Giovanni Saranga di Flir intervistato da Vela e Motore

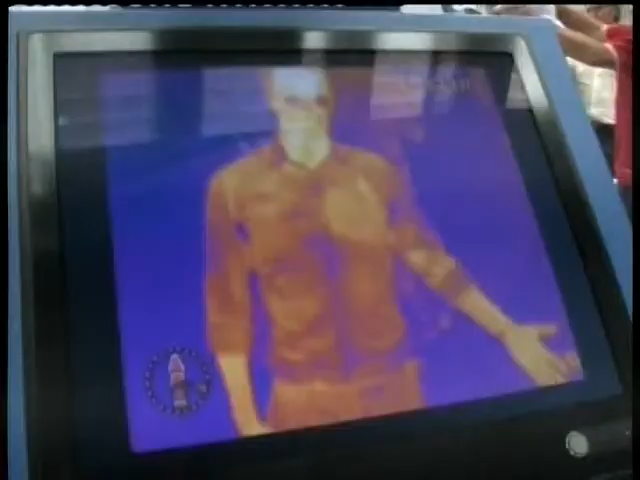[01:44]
Allora, la termografia, che è meglio definita come termografia,
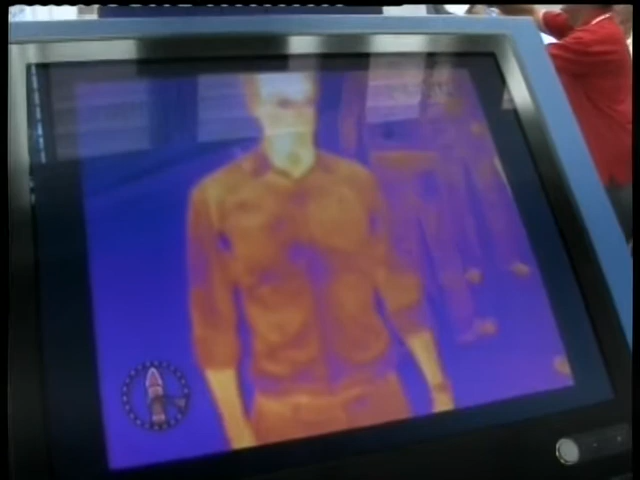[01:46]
è la ricostruzione attraverso un detector termico
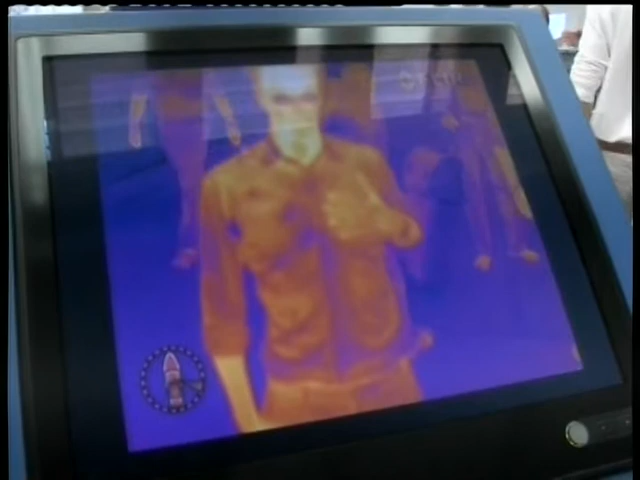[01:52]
delle varie temperature che compongono la nostra vita.